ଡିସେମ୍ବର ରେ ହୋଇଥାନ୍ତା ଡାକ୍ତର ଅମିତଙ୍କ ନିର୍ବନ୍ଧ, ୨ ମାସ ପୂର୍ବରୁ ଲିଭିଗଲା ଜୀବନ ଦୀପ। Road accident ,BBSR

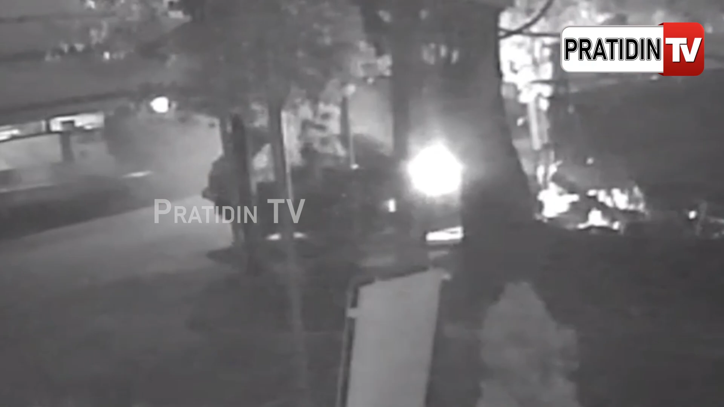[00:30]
ଗତକାଲି ବମିଖାଲ ରେଲୱେ ଓଭରବ୍ରିଜ୍ ତଳେ ଘଟିଥିବା ଏକ ମର୍ମନ୍ତୁଦ ସଡ଼କ ଦୁର୍ଘଟଣାରେ ଯୁବ ଡାକ୍ତର ଅମିତ ବିଶୋଇଙ୍କ ଜୀବନ ଚାଲିଯାଇଛି।
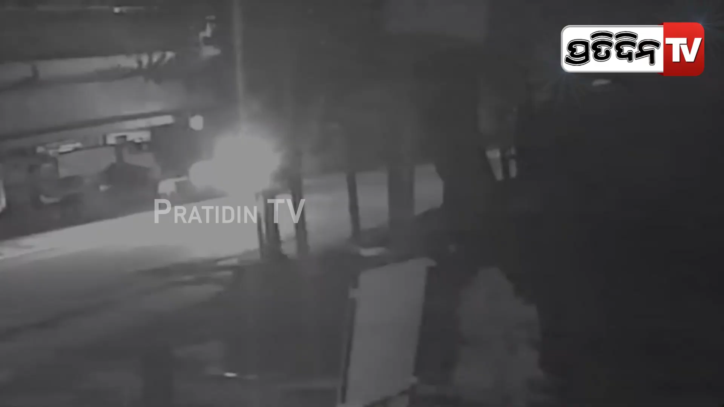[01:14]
ଗତକାଲି କାର୍ରେ ସେ ରସୁଲଗଡ଼ ପଟୁ କଳ୍ପନା ଆଡ଼କୁ ଯାଉଥିବା ବେଳେ ବମିଖାଲ ବ୍ରିଜ୍ର ଡିଭାଇଡ୍ରେ ପିଟି ହୋଇଥିଲେ।